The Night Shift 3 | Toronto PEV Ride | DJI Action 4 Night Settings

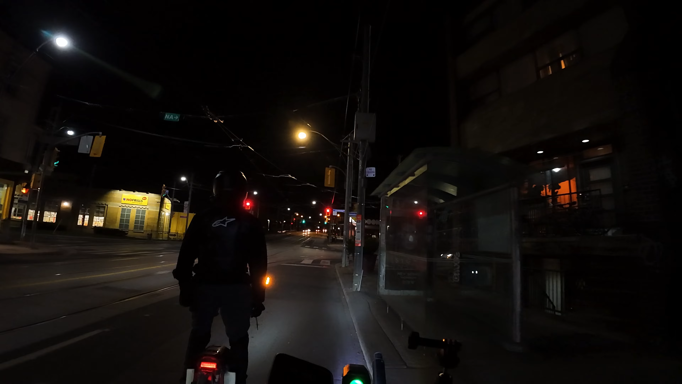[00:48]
Yeah, I'm rolling. Nice. So DJI, they did a new update again. So they've done like maybe two or three now.
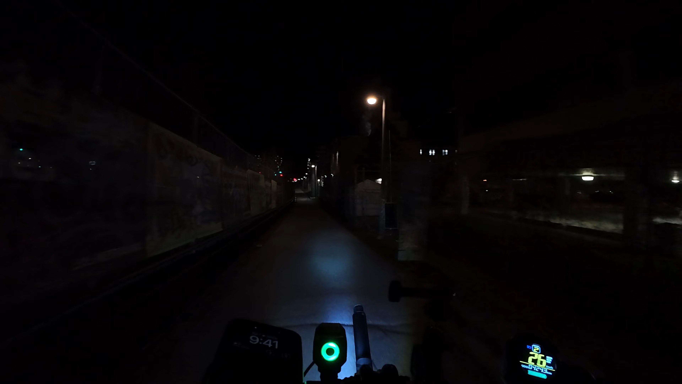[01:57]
We went there with JP at one point. In that direction, that general direction. Yeah. Yeah.
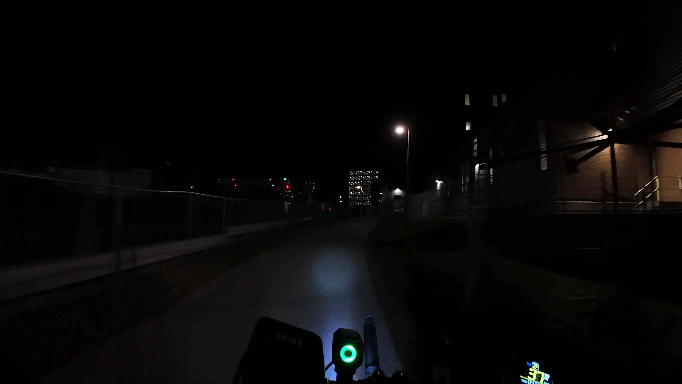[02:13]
Pretty good. Yeah, so this is lined down. Yeah, and then we're gonna go up.
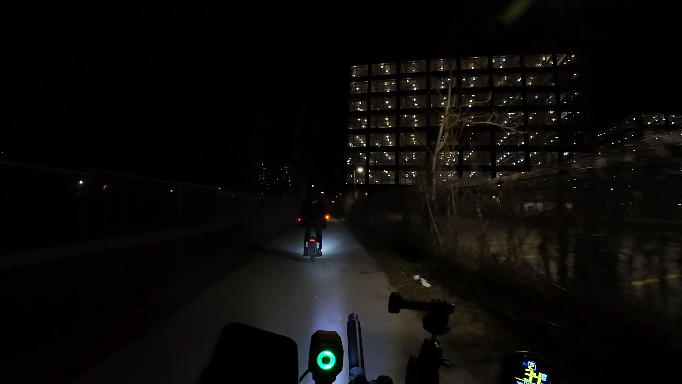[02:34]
We just stay on the right lane. We're gonna go up that hill. See how that cart over there turned out of that street? Such a weird little intersection. Yeah, yeah, and then other ones went in there. That's just a little bit tricky.
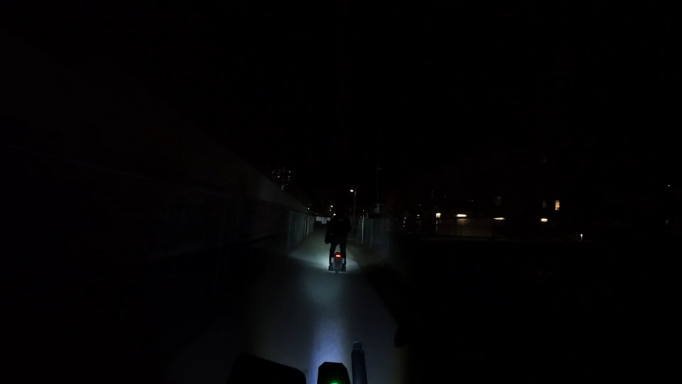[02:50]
Oh no, we're just gonna keep going straight after that bridge. Yeah, maybe I should go front. Yeah, go up. Okay, okay. Then I'll turn into the street that's close to it.
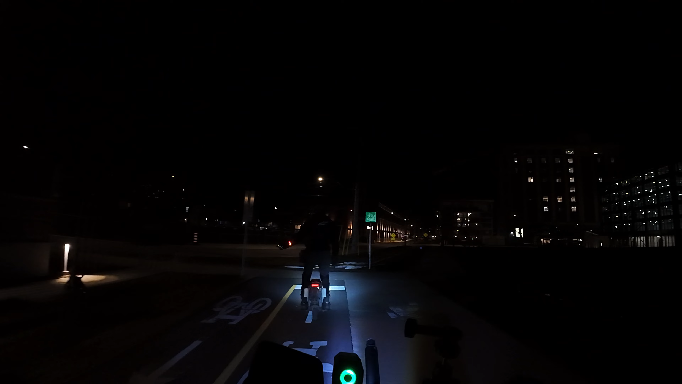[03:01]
So what's up, is a Honda coming out of the thing? We're good. Yeah, so just after this though, there should be, I guess we can go to the bike lane. Yeah. Yeah. Yeah, so right at this light, there should be the entrance.
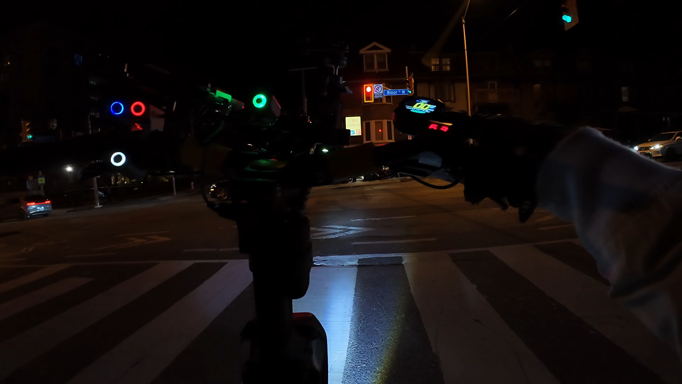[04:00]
Yeah. Ooh, bunny. Yeah. Wanna go in front so I can film you? I'll let you go in front so you can come up on the footage. Yeah. Alright, so yeah, I'm right behind you now. There we go. so that was only halfway the last time we went on that road. Yeah, this is the other half.
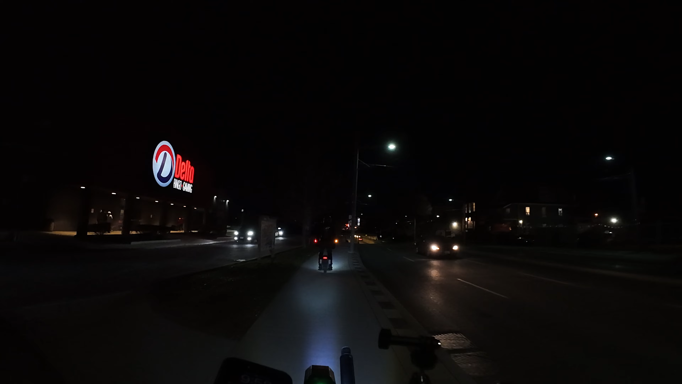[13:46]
I know we're further away from the west side, so that can only be good. Ooh, look at all the cars here. That's crazy. Yeah, I feel safer now.
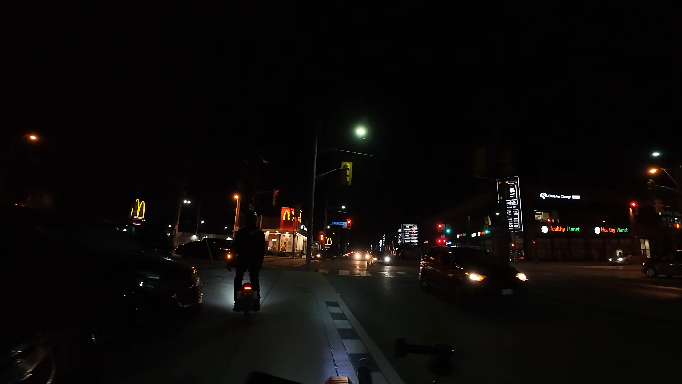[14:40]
You don't want to go the other way? Okay. Yeah, that way is the cleaner side of town. And then that way is the gangsterish kind of part of town. But we can go there. Oh, have you been to... Yeah. I was going to say, we could also go to this at... it's like a parkhead mall. It's pretty cool.
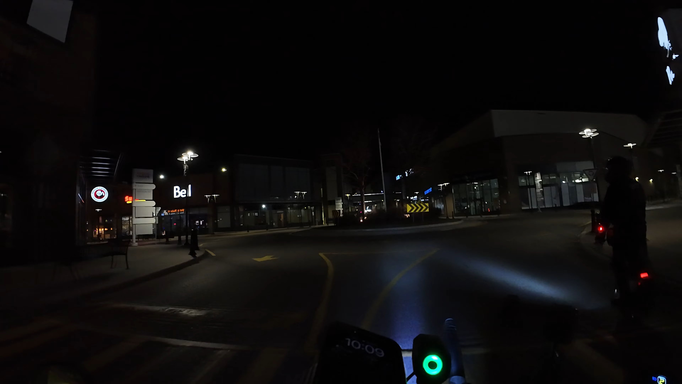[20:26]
Good night. Thank you. Yeah, you never know. Do you want to go up? Alright, let's go up. Yeah, no, no, no. Look at what it is. Yeah, exactly. It's not true. And it's, I was like on the first gear. See, look at this. Dude, when it's raining and these people want to go riding, this is where they should come.
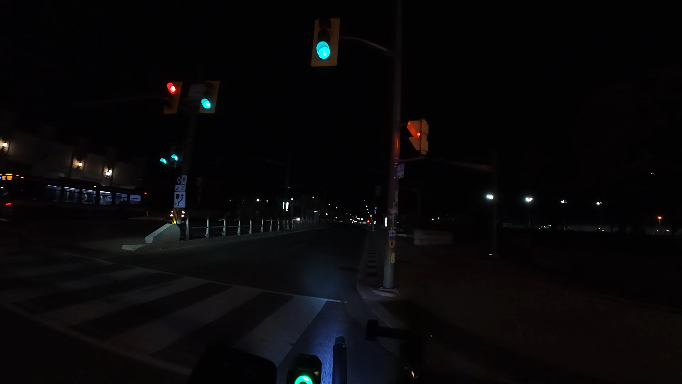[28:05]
It's not that bad. Definitely not bad right now. Yeah, watch out for 25.
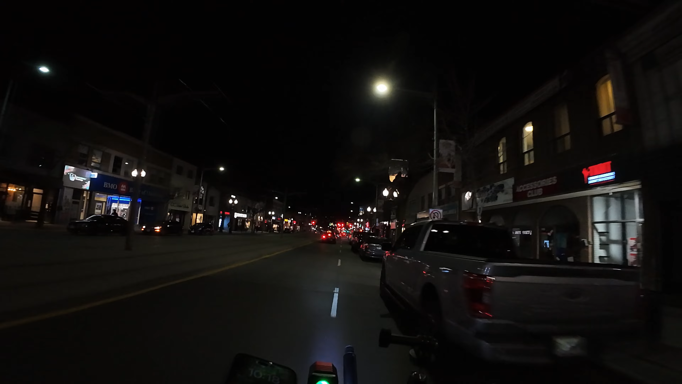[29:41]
Caledonia, and then it turns into Lanta. We can keep going that way, we can go down Caledon.
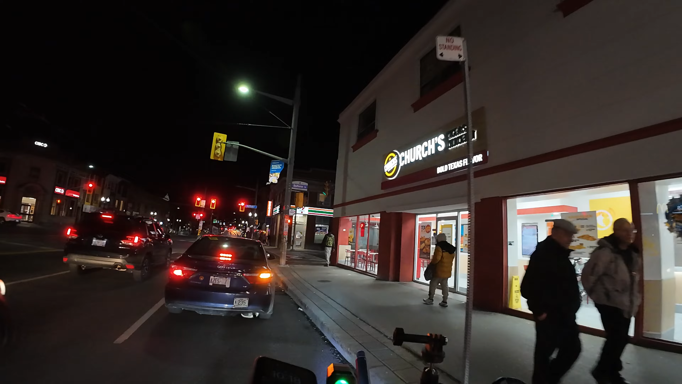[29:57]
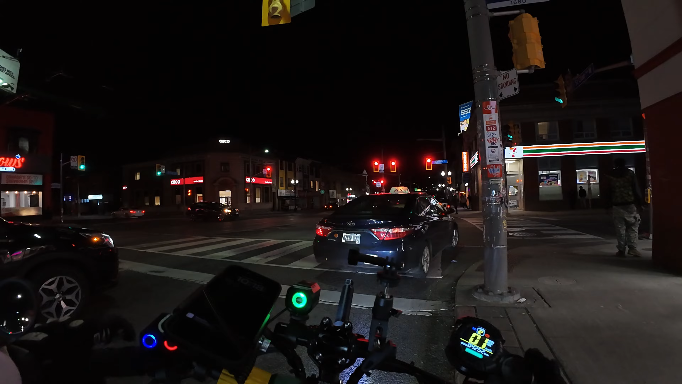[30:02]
Woohoo! I can say we did St. Clair, you know? This is a pretty big area. You still with us? Where I just went, don't go through there. Because it's so bumpy. Yeah. So that's Stadio Pigini. That's Stadio Pigini over there.
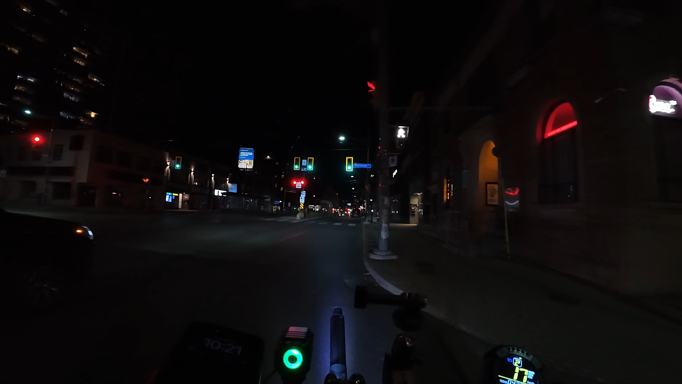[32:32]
Right. Yeah. Well, yeah, that's how you know you're in the middle. All right. Yeah, let's get out of. I'm gonna have to go into the lengths. But, yeah. A little bumpy? Right? Out of the ordinary? Yeah. Oh, that's cool.
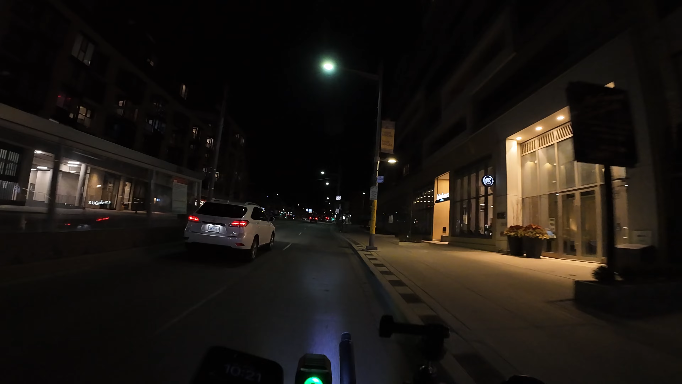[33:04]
Yeah. I'm gonna let this guy pass. Cause, there's no point.
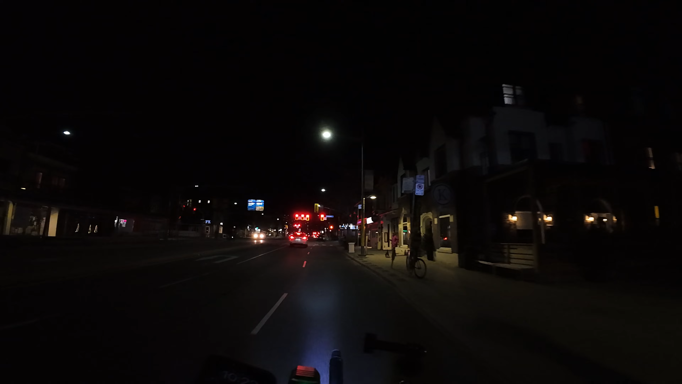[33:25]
I'm going in front of him.
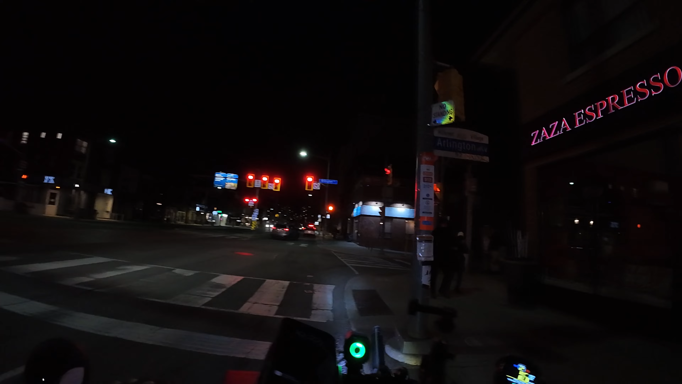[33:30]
I'm gonna just see if I can. I'm gonna take the lane. Oh, so this is a Rocky Road or?